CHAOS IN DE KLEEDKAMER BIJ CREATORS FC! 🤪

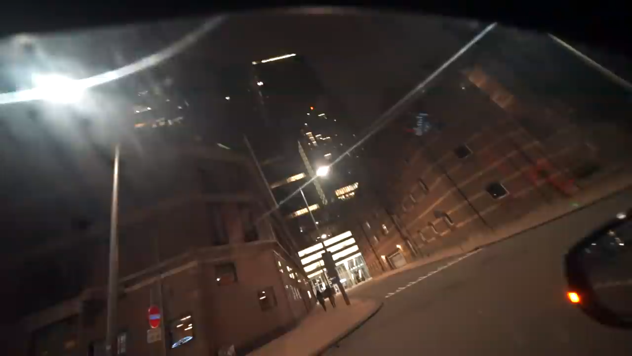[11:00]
Kijk eens waar ik ben beland, jongens. Kop van Zuid. En wat ben ik hier aan het doen? Nou, onze grote vriend ome Danny, die gaat gezellig met ons mee, want morgen gaan we weer uit.